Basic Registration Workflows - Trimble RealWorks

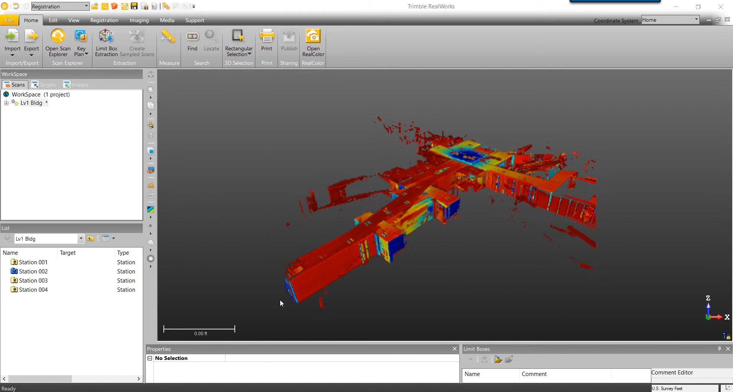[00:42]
For a deeper dive into the registration process, please see our advanced registration tutorials. For this project, I collected four scans using the Trimble TX8 scanner. As a best practice, I left my most central scan leveled, denoted by the blue folder on the left hand side in the list pane.
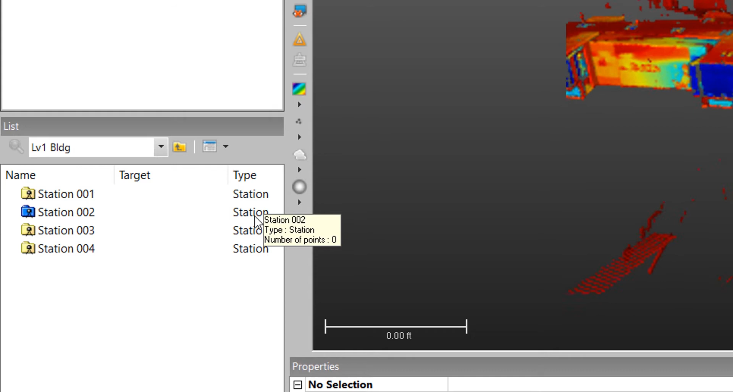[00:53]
I disabled the compensator for the rest of the scans, which will allow them to have six degrees of freedom during the registration process.
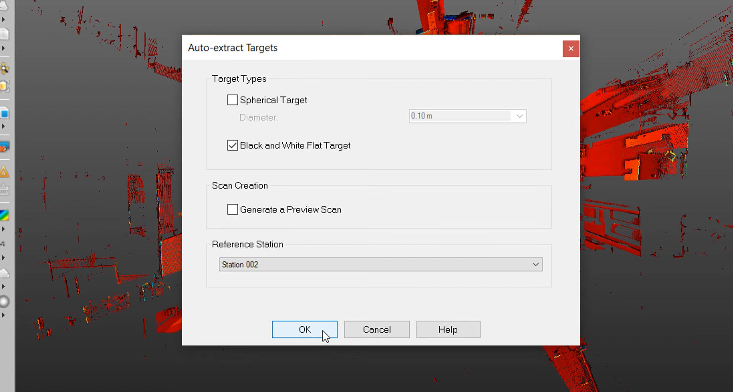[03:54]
The reference station is the station that will not move during the registration process. In our case, I'll leave this as Station 2 as it was my leveled scan and most central scan. Select OK to initiate the automatic target-based registration.
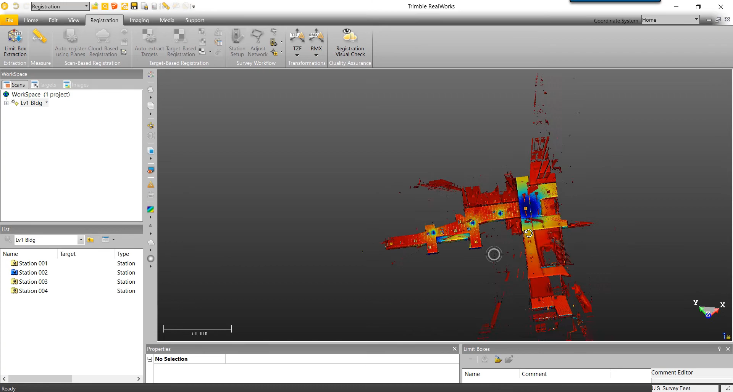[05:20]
In our case, it appears that the registration has yielded successful results.
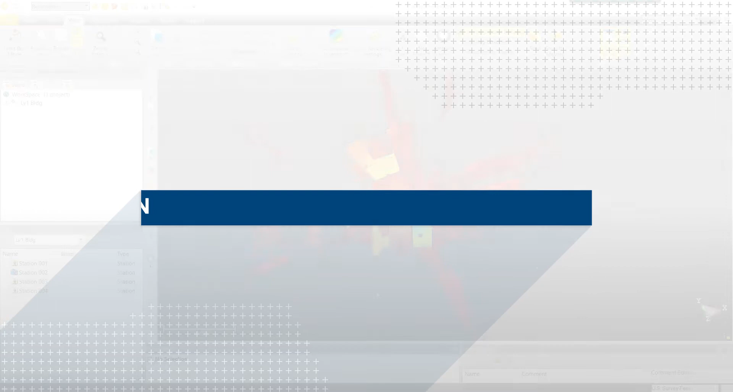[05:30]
Automatic plane based registration identifies vertical planes. It utilizes these vertical planes to register scans to one another. This is not the best method if scanning in highly vegetated areas. We will start by selecting all of our scans in the list pane.
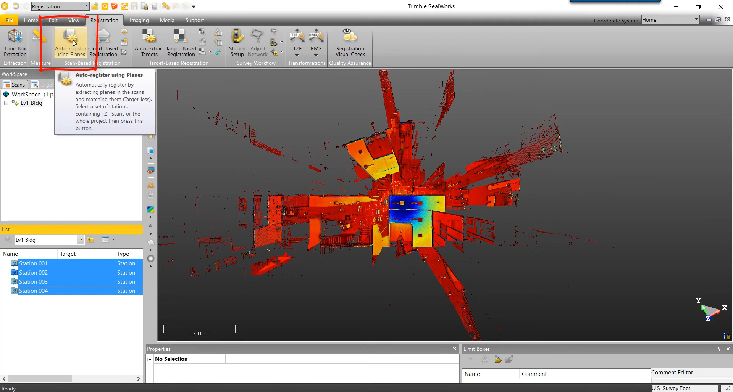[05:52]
In the Registration tab, we'll select Auto Register Using Planes. Similar to target based registration, we'll keep our reference station as Station 2, as it was our most central scan and leveled scan.
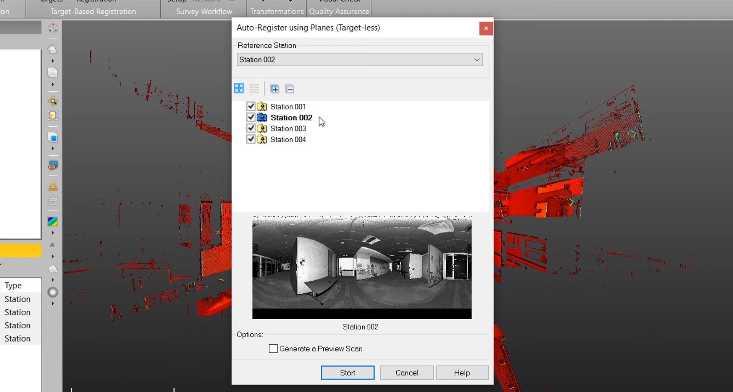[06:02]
All checked stations will be included in the plane based registration. And again, we'll keep Generate a preview scan unchecked. Press Start to initiate the automatic plane based registration process.
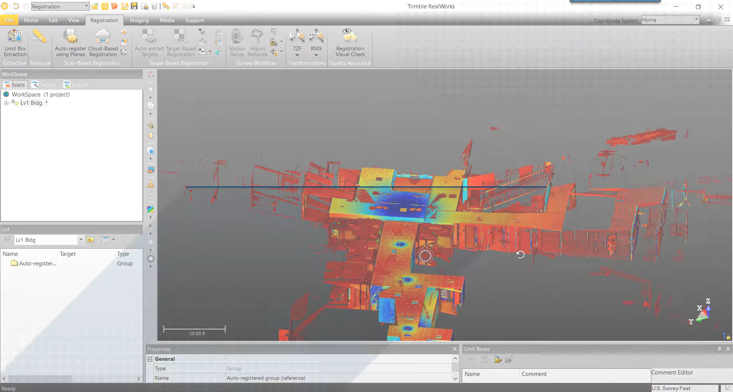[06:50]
Cloud based registration is a manual registration process where you will be fitting two clouds together like a puzzle.
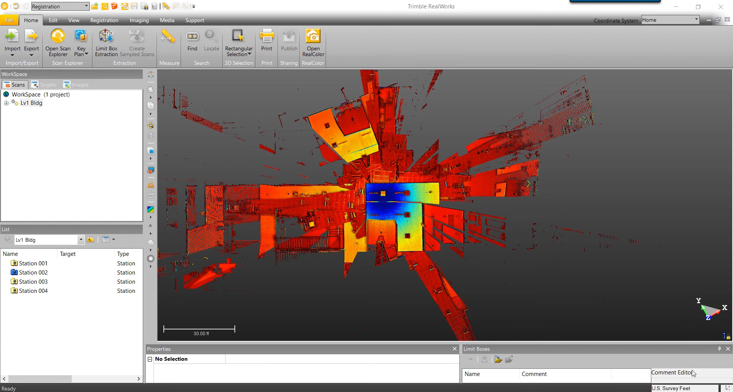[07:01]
Seeing as this is a manual process, we have several different methods of accomplishing this in cloud to cloud registration. We will start by making sure that we have the registration tab open.
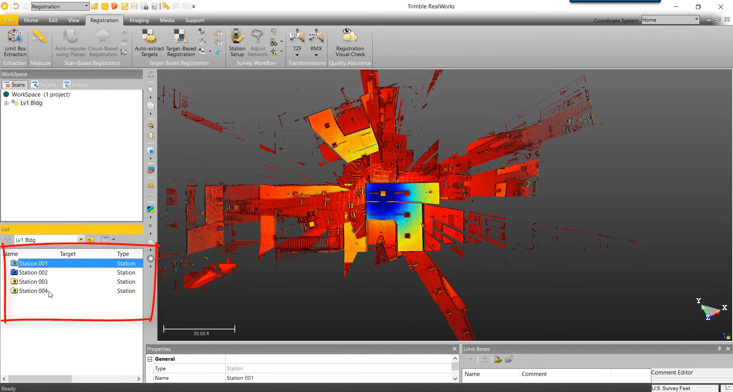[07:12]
Select all of your scans from the list pane and select cloud based registration. We are then warned that the reference group has no leveled scans.
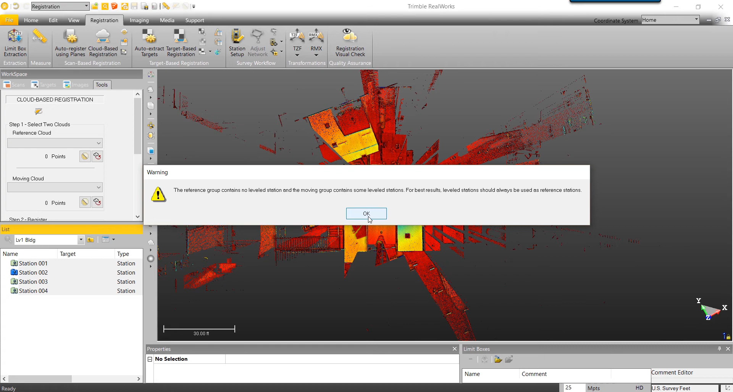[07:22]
That's okay for now. Similar to our other registration methods, our reference cloud is the stationary cloud.
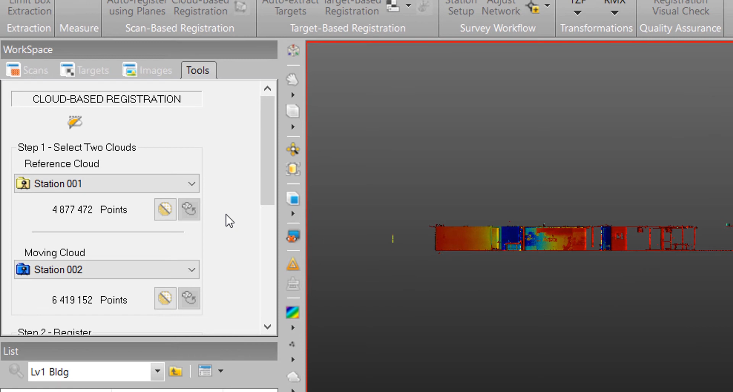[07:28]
The moving cloud is the cloud that will be moving to the reference.
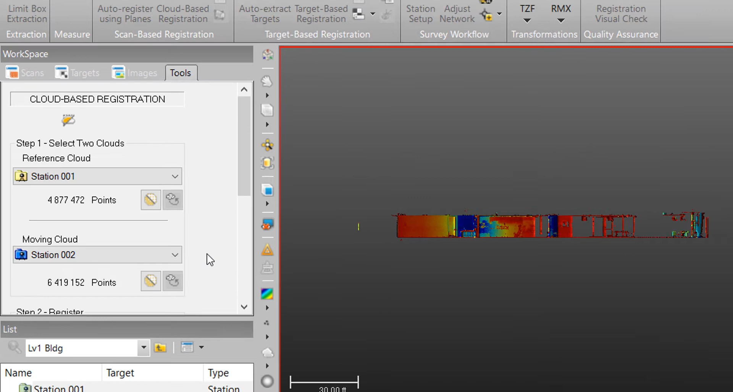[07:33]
The top left box represents our reference cloud. As we begin to add stations to the reference, this will grow. The top right cloud represents our moving cloud.
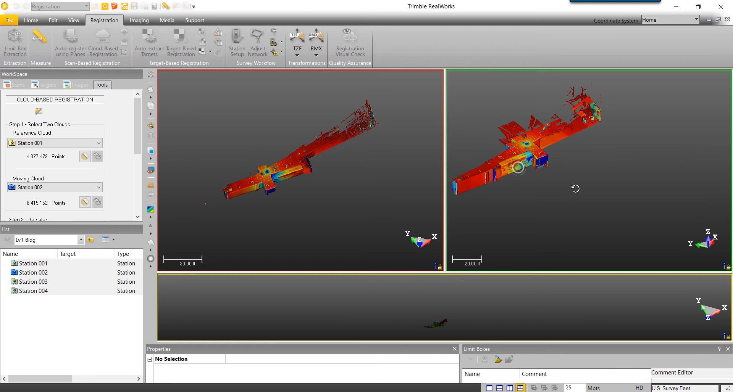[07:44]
The bottom box represents our registration results. Here we can see both our reference cloud and moving clouds together. The first cloud to cloud registration method we'll use is the magic wand. Scroll to the bottom of the workspace and select the magic wand. This will attempt to stitch the two stations together automatically.
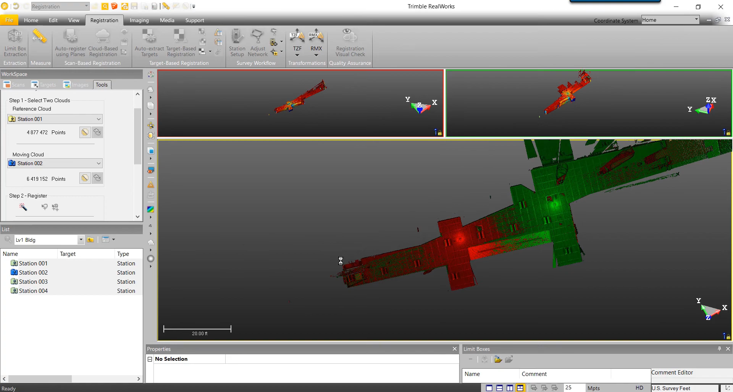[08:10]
Once finished, we'll do a visual inspection on the cloud to ensure that we like our results.
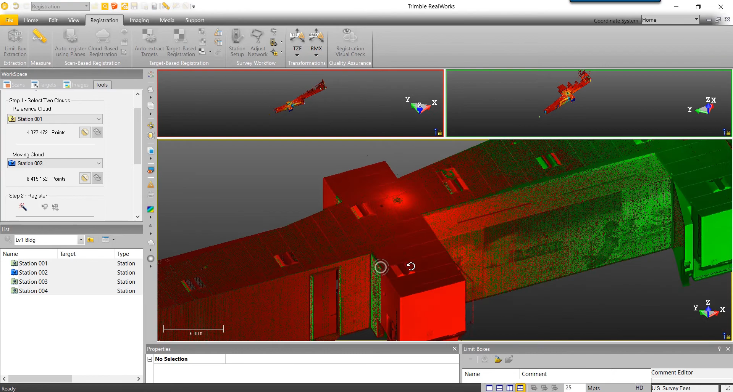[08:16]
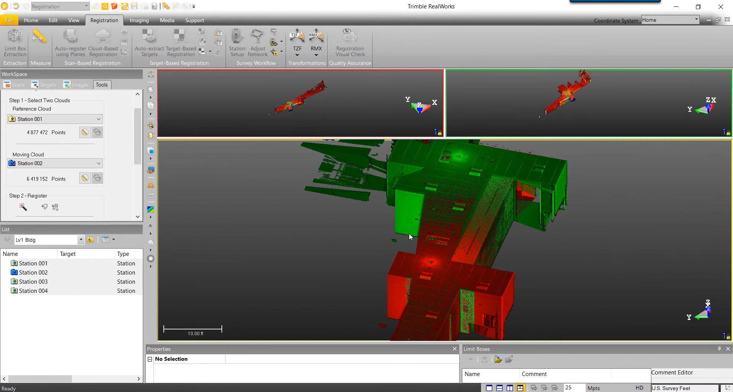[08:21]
Once you're finished with your inspection, scroll to the bottom of the workspace to view error residuals.
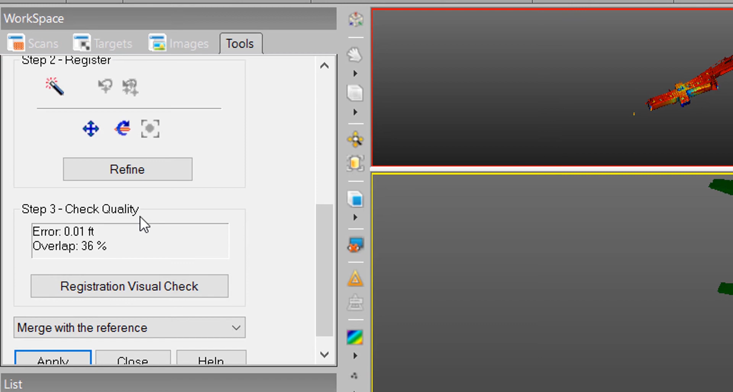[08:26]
If you're happy with your error, select apply. This will add the moving station to the reference station.
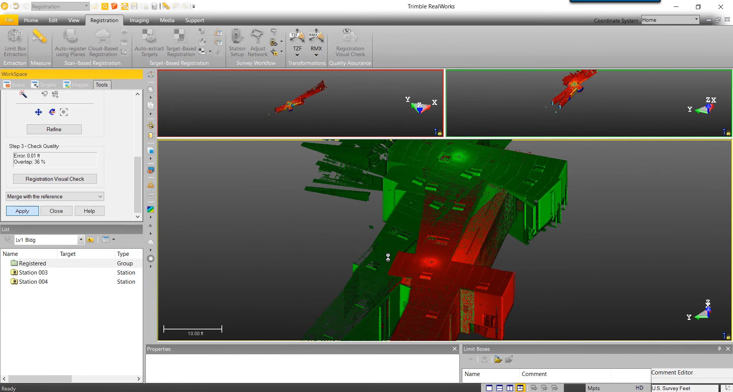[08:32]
After you've applied this change,
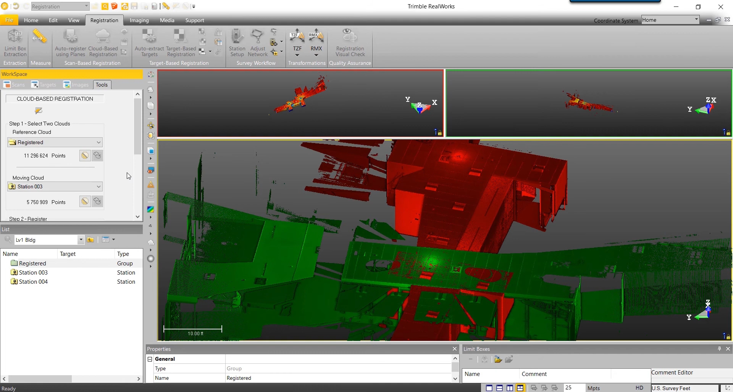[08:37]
station 1 and 2 will now be the reference cloud and station 3 will be the moving cloud. The next method in cloud based registration is manually aligning the two clouds and running a refinement. We'll start by selecting limit box mode in the view tab.